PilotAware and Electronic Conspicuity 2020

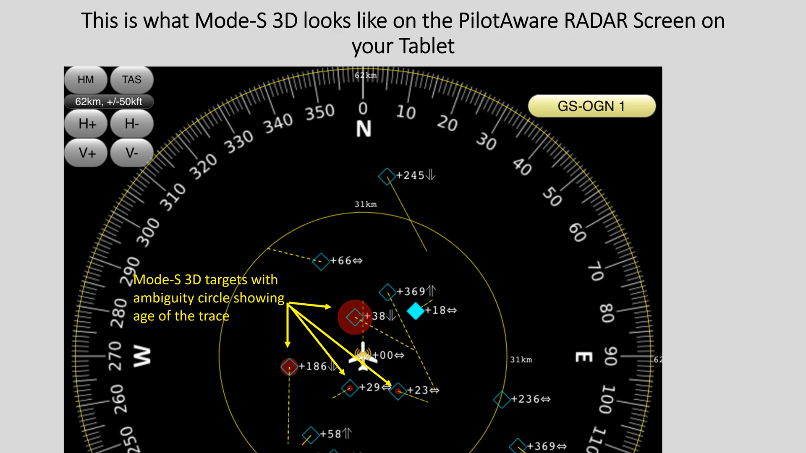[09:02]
On the virtual radar screen MODIS detected aircraft are accompanied with a circle of ambiguity which grows with time. The refresh rate is an average between 2 to 12 seconds. If the delay is longer than this, then the indicator reverts to a bearingless target.